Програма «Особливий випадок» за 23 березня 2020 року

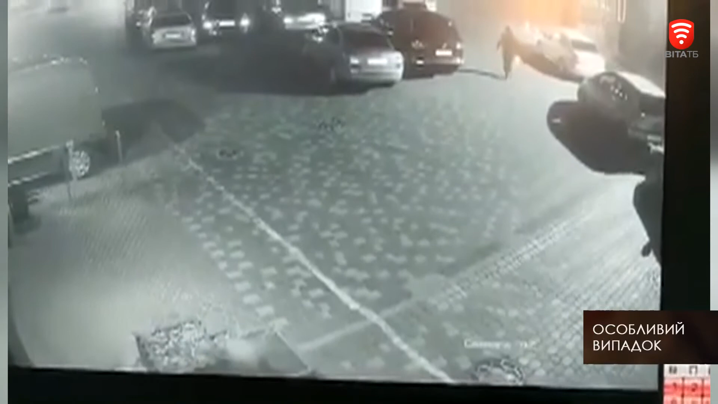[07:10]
На відео видно, як невідомий чоловік із каністрою підійшов до автівки та підпалив її. Про підпал свідчать і зібрані слідчо-оперативною групою докази. Слідством розпочати кримінальне провадження підраховуються завдані збитки. Поліція розшукує винуватця пожежі йому світить від трьох до десяти років ув'язнення. Чорний дим було видно у небі над Калинівкою. Очевидці припустили, що там масштабна пожежа.